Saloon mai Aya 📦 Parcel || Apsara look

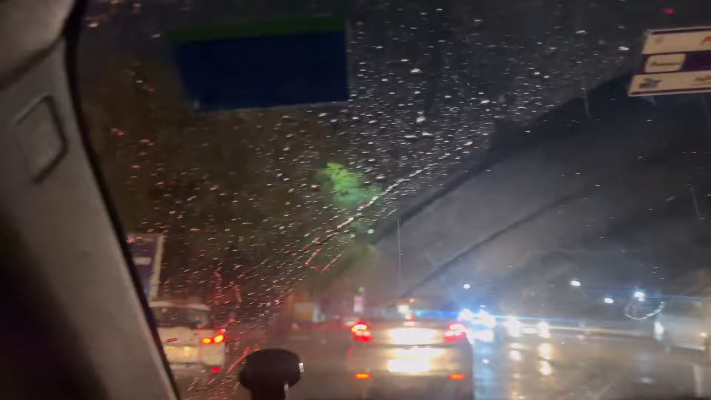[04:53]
यहां पर बारिश देखो कि जादा और ही ए अट